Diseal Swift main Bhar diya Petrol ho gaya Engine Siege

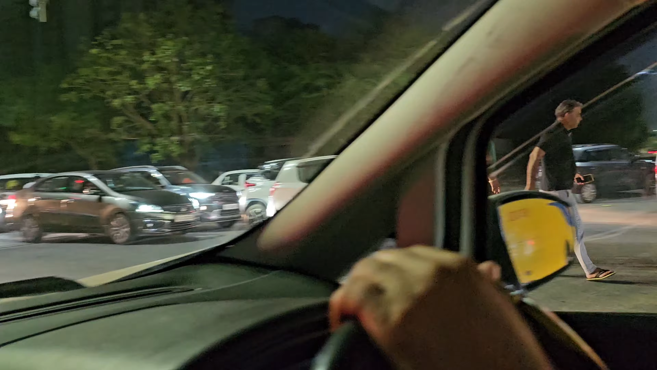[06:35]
और एक दूसरे के ऊपर चढ़ाने को, अरे पता नहीं क्या हो रहा है, देखियो कितना शोर शराबा है। मैं दिखाता हूँ, ये देखो भाई आगे। देखो भाई कितना कितना बुरी तरह जाम है।
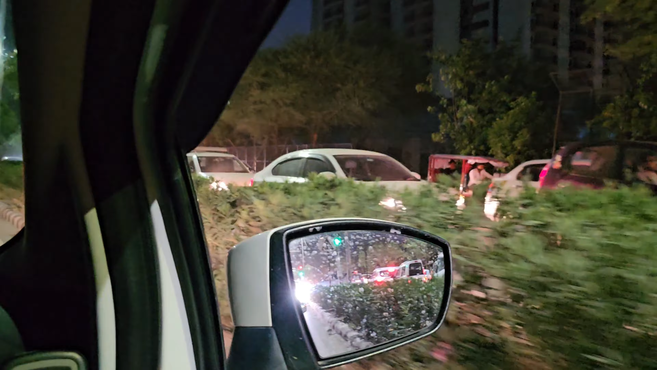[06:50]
हाँ, पूरा चक्का जाम से करा हुआ है, आधा घंटा हो गया बिल्कुल हमें एक जगह खड़े खड़े।
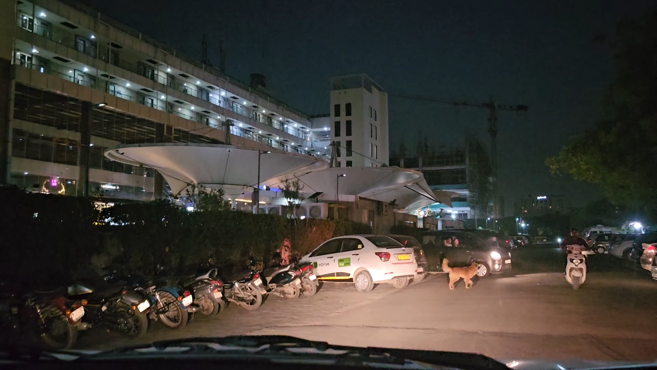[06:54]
तो भाई अभी पहुंच गए हैं सेक्टर 12 सिटी सेंटर फूड कोर्ट। कब का निकला हूँ मैं, 8 बज गए। देखो यहाँ पहुंचते पहुंचते है स्वाती, कितना जाम था ना, बहुत ज्यादा। तो भाई निकल लिए यहाँ से। आज स्वाति का फास्ट था, कुछ खा तो पाए नहीं, और बस थोड़ा घूम लिए, तेज़ को थोड़ी बहुत चीजें खिलाई, और बाकी हमने लिए गोलगप्पे, घर जाके खाएंगे आराम से।
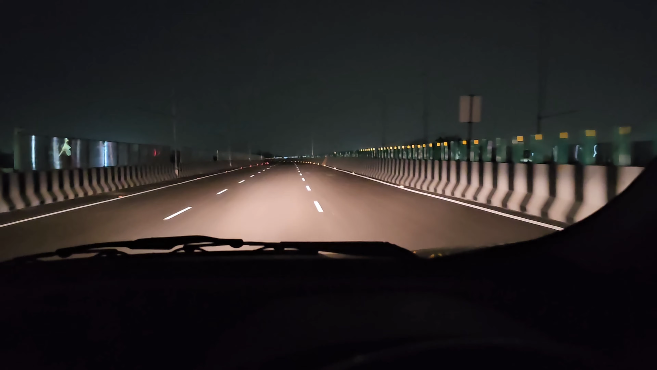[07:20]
ये देखो भाई, ये जो नया हाईवे बन रहा है, आज उस पर एंट्री मिल गई, और स्वाति यार को छोड़ के आ रहा था मैं, तो अब देखो कि इस हाईवे के बनने की वजह से भाई मेरे को अपने घर पहुंचने में आज मुश्किल से आप देख लो 7 से 8 मिनट लगेगी इस हाईवे की वजह से।